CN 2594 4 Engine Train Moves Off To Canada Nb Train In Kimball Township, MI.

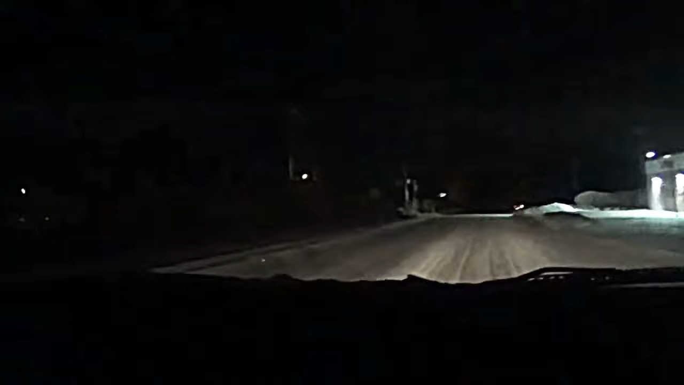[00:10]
He turned his light on, yeah. Yeah, he's gonna go through. He's gonna go straight.
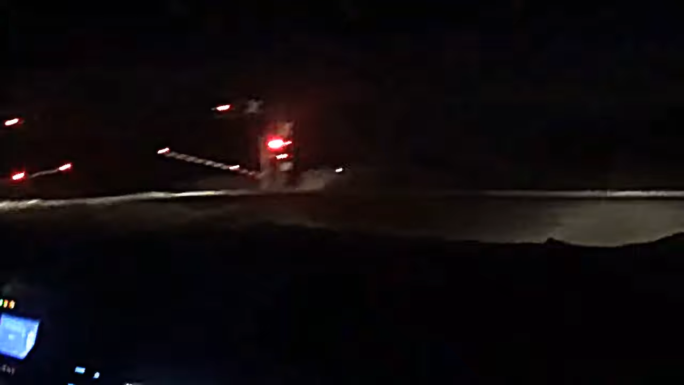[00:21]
So guys, the center was red red.
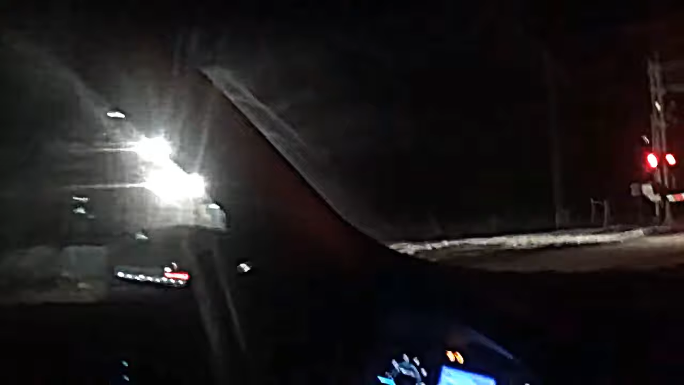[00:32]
That was kind of weird, wasn't he? Yeah.